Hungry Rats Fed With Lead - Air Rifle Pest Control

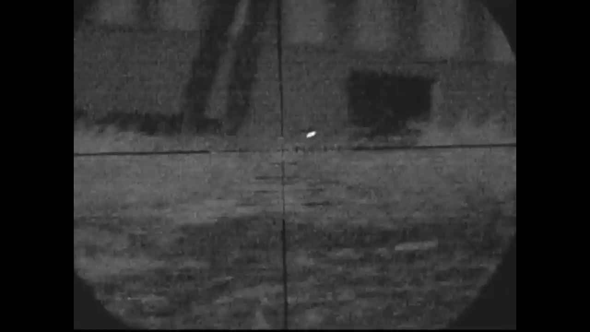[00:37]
Warm. No breeze. Very calm. Very quiet. Just a few birds squawking away in the background. And a dead rat under the container there. I'm going to be focusing around the storage container and the corner of the barn.
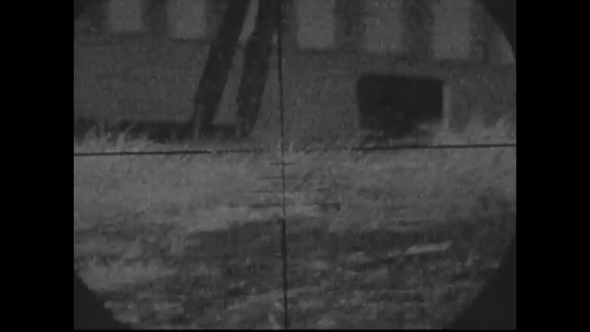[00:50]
There seems to be quite a lot of rats in that area since the feed and seed has been taken out of the barn. They're looking for new sources of food and new places to bed down.
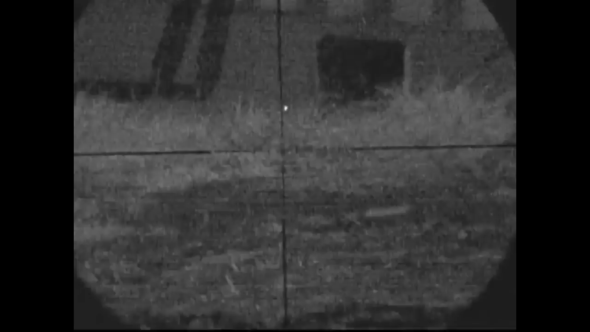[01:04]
I'm fairly happy that was a good shot but just to be on the safe side. Make sure he is dead. He gets another one. He's proper dead.
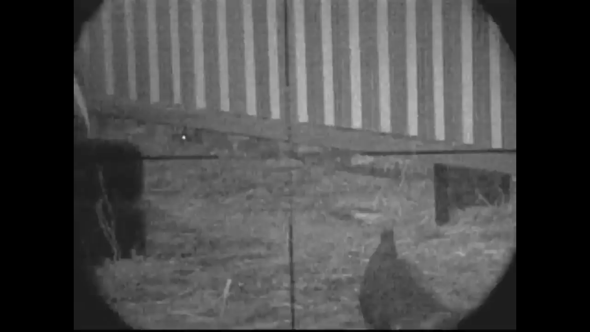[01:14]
Pulled him out and he was finished. This little one sticks his head out. Very excited.
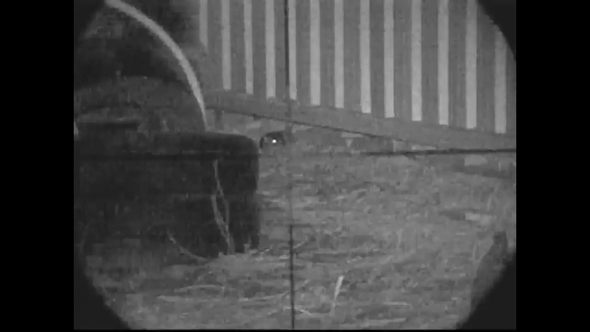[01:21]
He was perfectly healthy before I came along. Not so much now though. I'm going to head back across to the corner of the storage container. We've got some cat food down there.
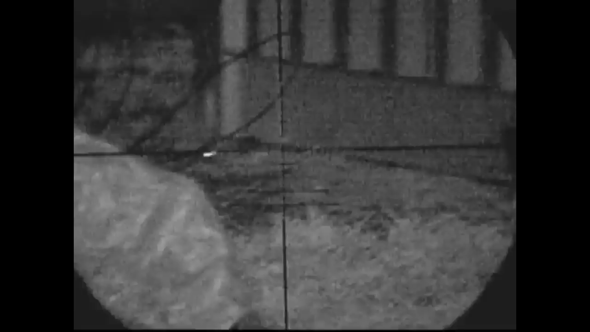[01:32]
Absolutely stinking stuff. It's all liquidized so they can't pick it up and run away with it. He comes out and has a free feed. He absolutely loves it.
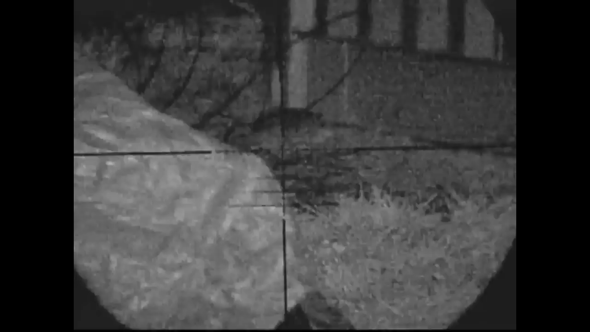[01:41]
The dessert's probably not that good for him but at least he had a free feed initially. You can see he starts to kick and jump here.
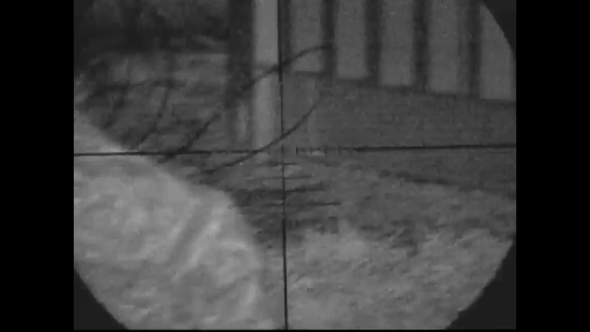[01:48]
This is this inhibition. This is perfectly normal in a head shot and there's more information in this in the description below. And there he is.
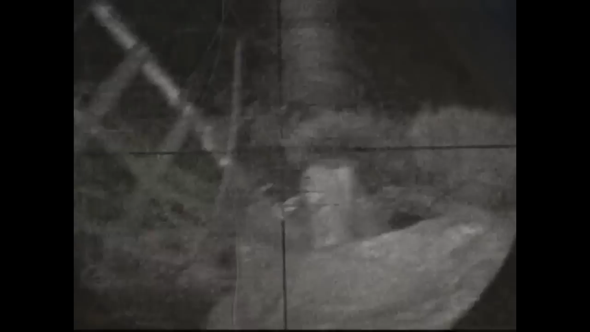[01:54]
Back across to the left of the storage container is the scrap metal pile.
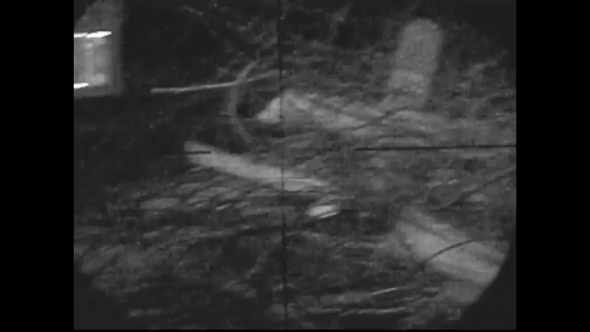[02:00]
If you remember on the previous video or previous two videos there was quite a lot of activity over there.
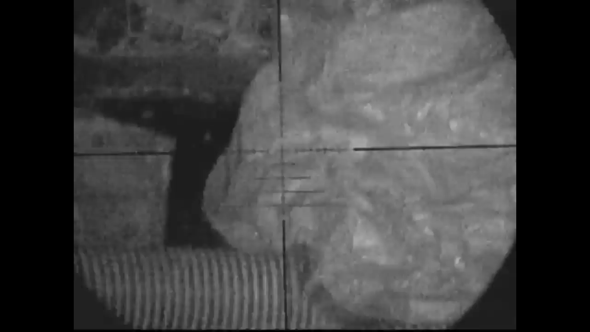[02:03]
A lot of rats playing and chewing the metal and chewing the wood and taking that away finesting material.
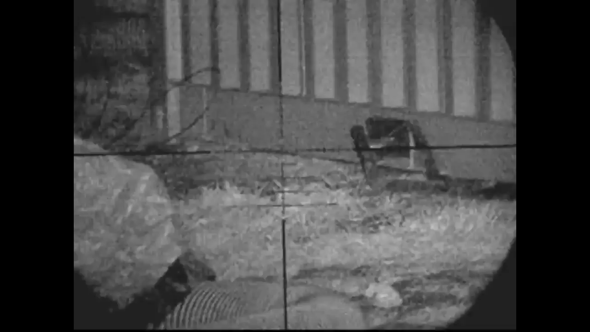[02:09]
Not much going on over there at all. So I'm going to focus back under this container. Just wait patiently and then another one comes out from underneath the container.
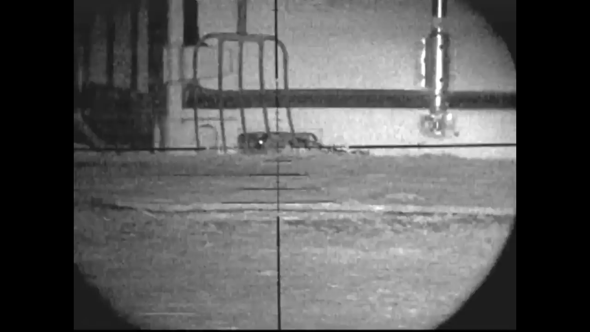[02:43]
Out cold. Toes up time for him. He's going to meet his maker. This is the front of the storage container. And this is rat coming out. He doesn't get a chance to come out. I take an upper body shot on there. Just to make sure that the pellet doesn't go too high and I hit the container.
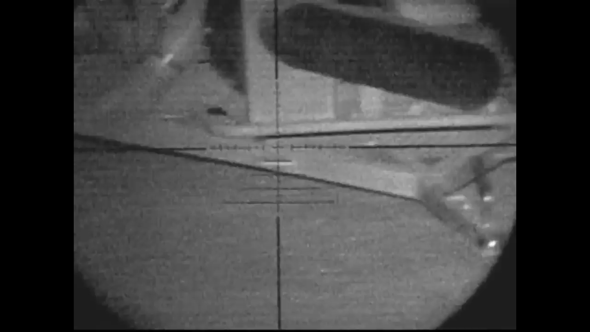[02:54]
So that's why he jumped back and ran underneath. He's going to bleed out from that very quickly.
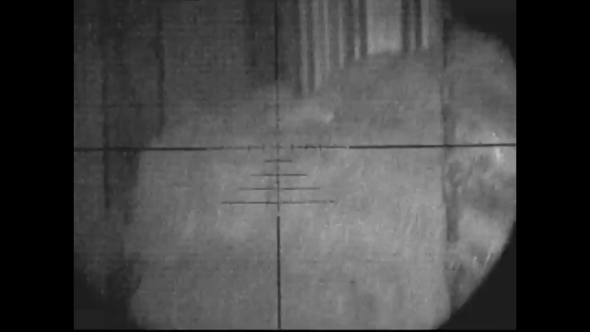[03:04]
This is the barn to the right of the container that I usually shoot in. Looking down. There's not a lot of activity in the barn this evening. It all seems to be around the front and side of the container. That's another nice straight on shot there. That was a head shot and you can see him lying there.
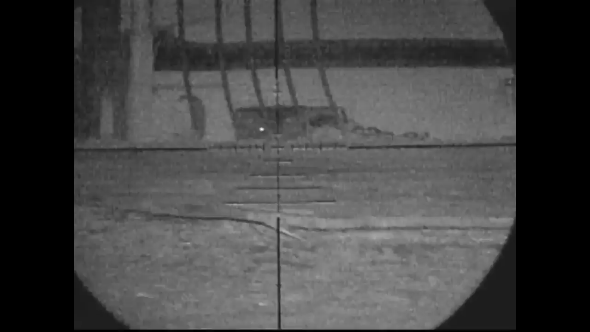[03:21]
And he's going to start kicking and jumping. He kicks himself underneath the container and I managed to retrieve him shortly after. About five minutes later I heard some scratching and a noise to the right.
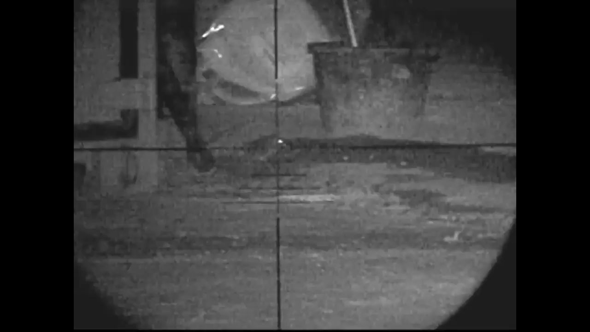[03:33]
And I spotted this little fella. Knocked that one down as well. And that one was only about two or three inches long.
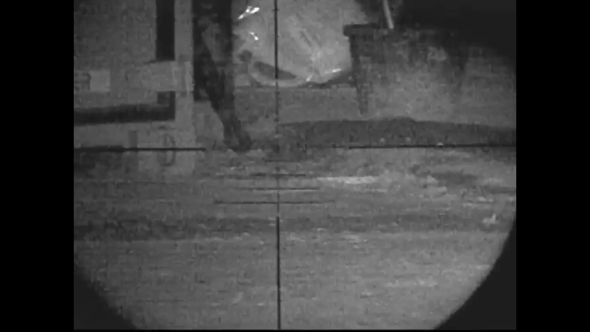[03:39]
He's only very small. But you know, it's not the size that counts is it? They all get big in the end. And this one in the scrap metal. Get in. First one from the scrap metal pile of the evening.
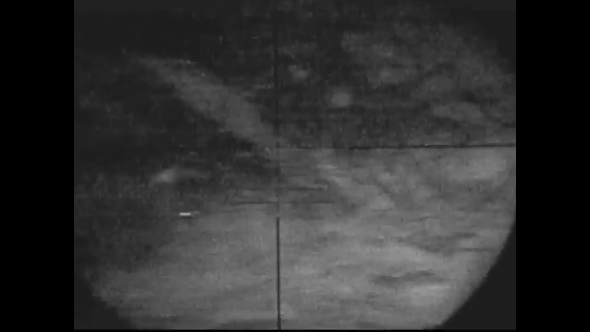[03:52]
I was hoping that there would be more over there. But unfortunately not.
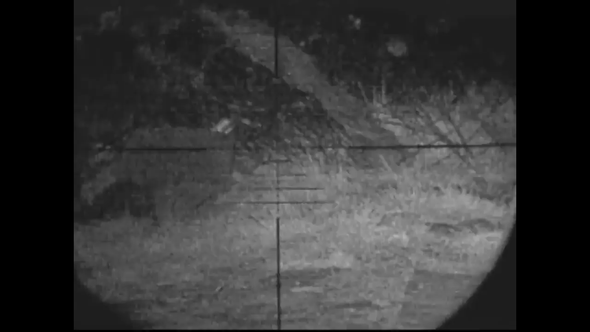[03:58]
Stay there for a good few minutes scanning the area. Nothing at all shows up over there.
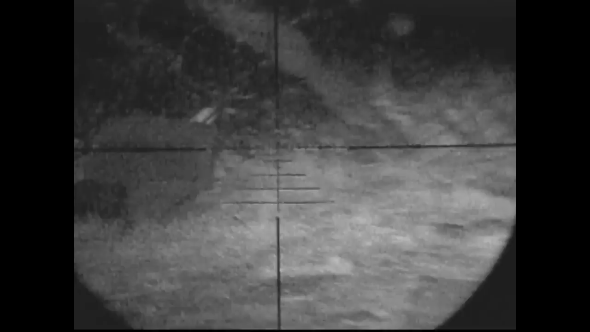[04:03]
Move back across to the container. And I spot these two.
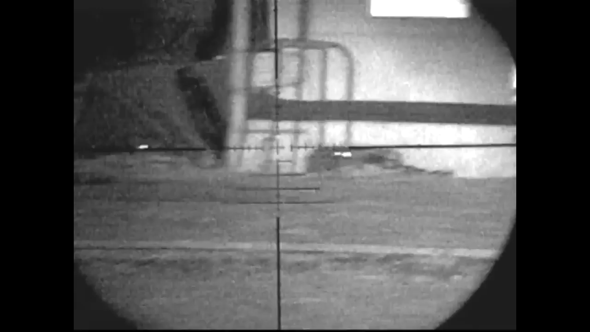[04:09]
Which one? Which one? I up for the one on the left. I'll tell you why. The one on the right was hiding behind the fork.
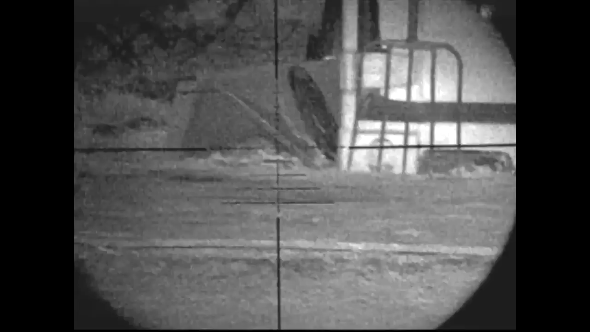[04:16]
And I was worried that if I hit the fork I'd lose both of them. So I went for the one on the left. Nice easy kill.